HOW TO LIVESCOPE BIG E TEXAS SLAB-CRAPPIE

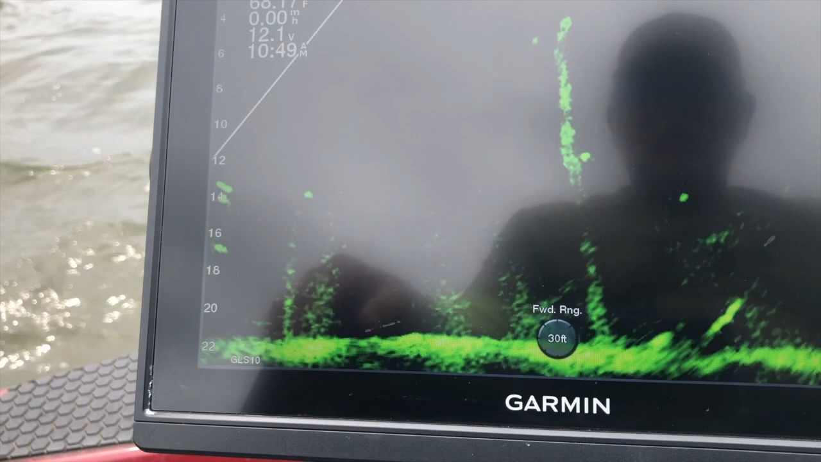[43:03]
And looking at me, I want to see. Need him to turn sideways. He might be right here, I'm not sure. Something moving around.
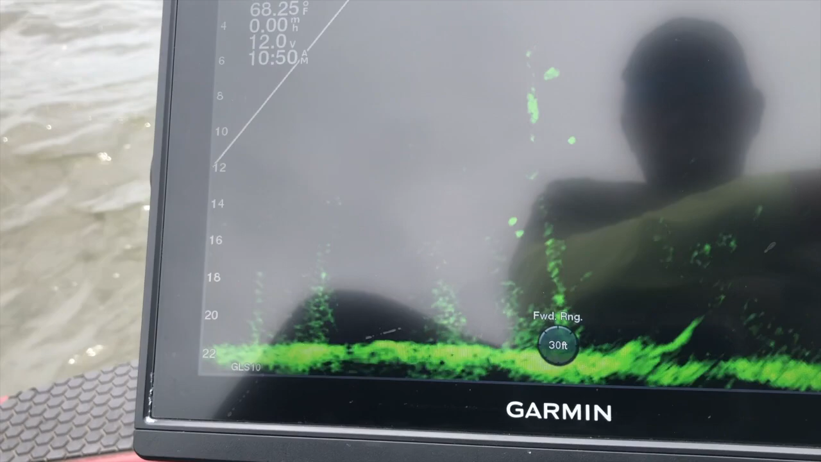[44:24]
On screen: water 68.25°F, speed 0.00 mph
See my jig, but the fish is moving, so I know he sees my jig. I'm bringing a steady retrieve. There he is. He hit the tree. He was on it, but I drug it into the tree. So no harm yet. He still ain't on to me. I'm a jig. Where's my jig? Where's my jig? Too low. Bring it up. Right there. Come on. Come on. Oh, man. He does not want it swimming. I hate that.
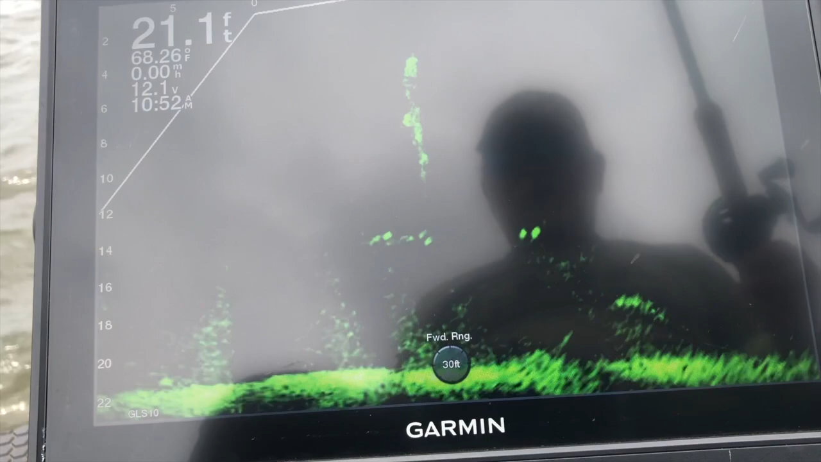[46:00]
On screen: depth 21.1 ft, water 68.26°F
Change the color up a little bit. Here we go. There it is. Come here, bud. Oh, come here. Don't you get off. Please don't get off.